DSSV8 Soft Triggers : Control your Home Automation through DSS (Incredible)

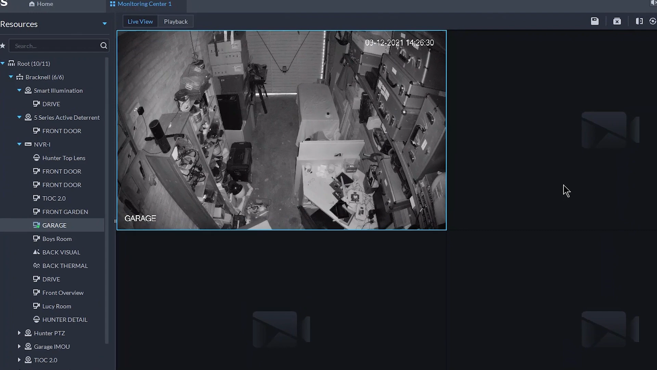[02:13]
Now take a second or so for all of these different types of communication to communicate but
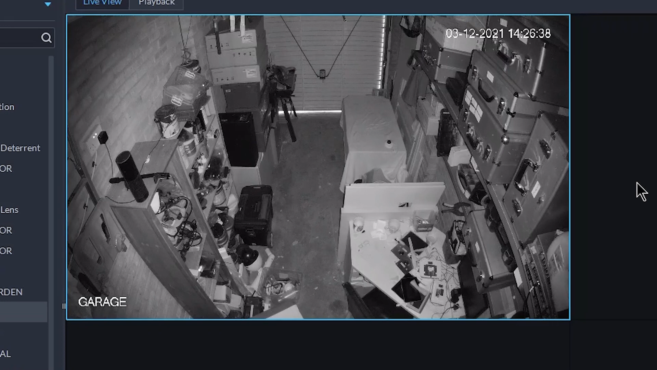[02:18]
let's see in a second or so then of course the lights will turn on in the actual garage. There we go, lights on.
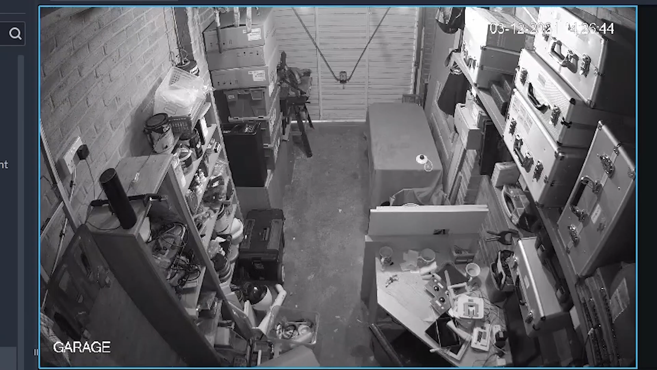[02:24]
And of course that was a black and white image, so infrared. Now that's going to change into full color. So we can see how much more messy the garage is. Okay, perfect.